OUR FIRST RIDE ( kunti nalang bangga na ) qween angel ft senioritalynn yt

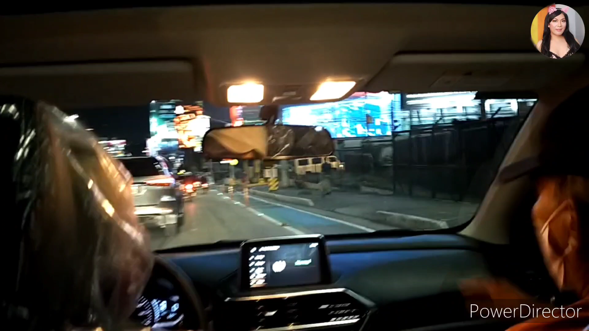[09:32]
Mag-a-alarm yung seatbelt mo. Maglampas ang tulay sa dulo doon.
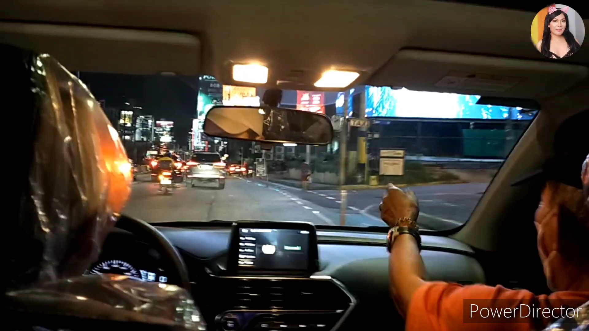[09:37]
Nasa kabilang side yung seatbelt. Mayroon na, no? Iabot mo yung seatbelt.
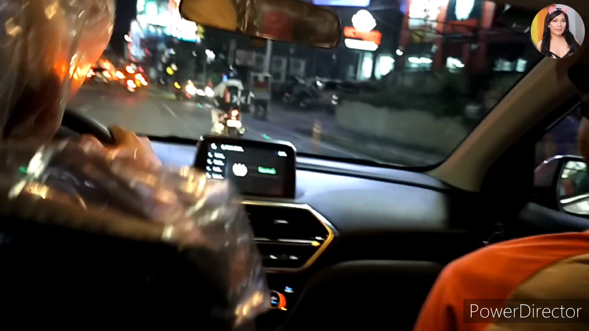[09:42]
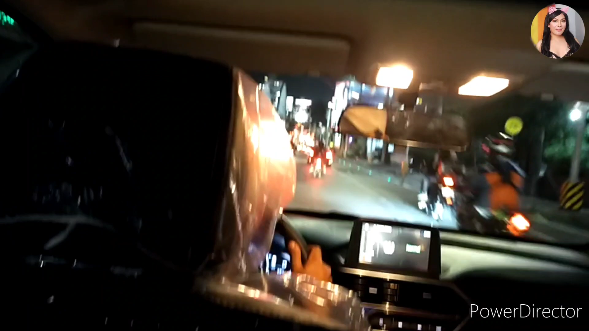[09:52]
Mag-outer lane ka. Kanan ako, ha? Oo, mag-outer lane ka na. Mahihirapan kapag doon ka pa sa dulo, mag-outer lane. Kanan ka na.
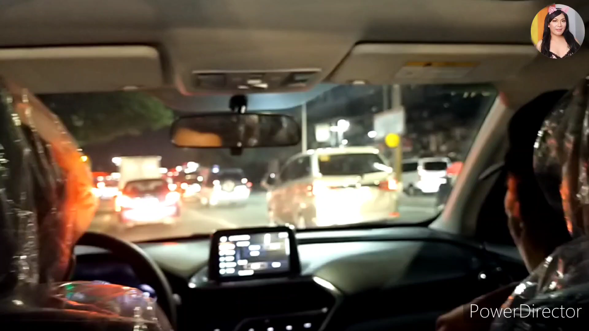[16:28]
Dito po sa mag-indipi stoplight. Ito na ito eh. May stoplight pa.
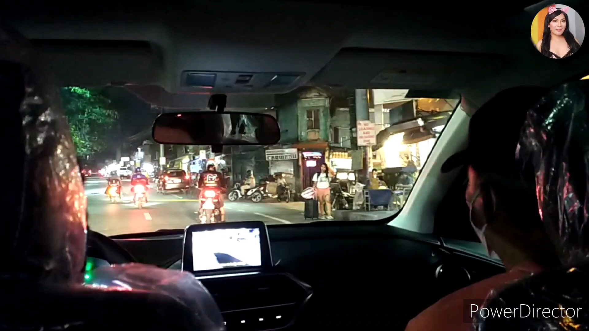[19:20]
mag-signal. Ingat ah. Kasi dito matatapang mga tricycle dito.